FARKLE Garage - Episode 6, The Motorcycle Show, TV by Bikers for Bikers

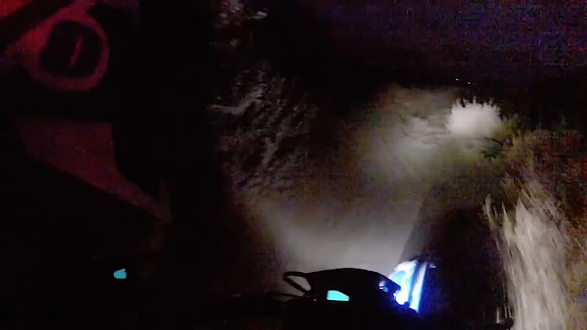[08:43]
Daryl quickly realized the Enduro Headlight was not sufficient to be able to have light where he looks.